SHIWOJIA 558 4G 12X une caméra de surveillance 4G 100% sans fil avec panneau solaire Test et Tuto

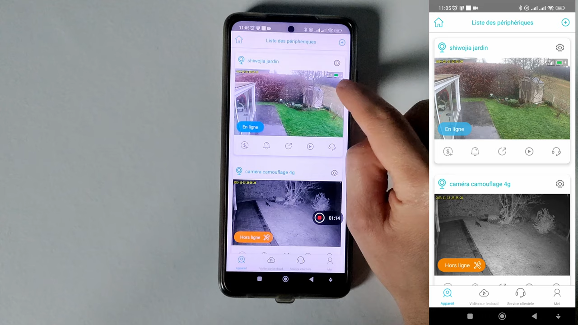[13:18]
de la batterie ensuite toujours paramètres généraux donc vous pouvez voir le muet lors du visionnage donc
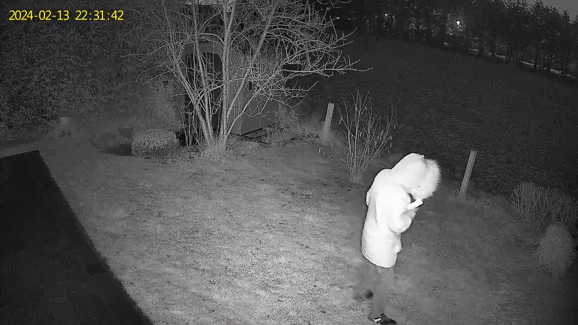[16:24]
mettre le mode infrarouge c'est juste un raccourci paramètres ici vous avez le micro voilà ici il pleut il ya du vent
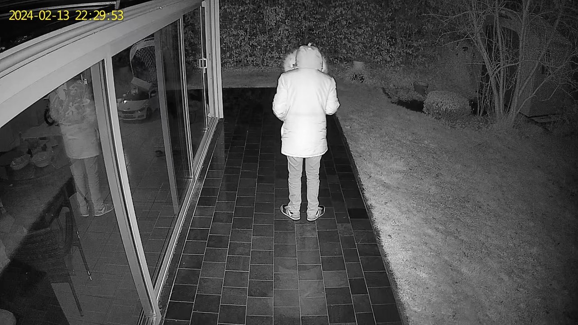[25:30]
fera que la caméra selon la situation filmera en noir et blanc ou en couleur
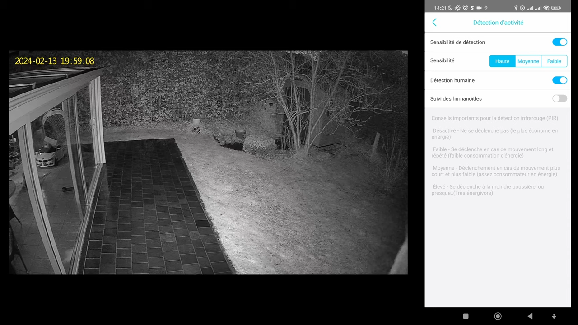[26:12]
pas eu de fausses alertes donc ça va très très bien fonctionner et vous avez le suivi des humanoïdes donc ils disent que la consommation de la batterie peut être plus importante c'est normal puisque la caméra va bouger toute seule et toute façon le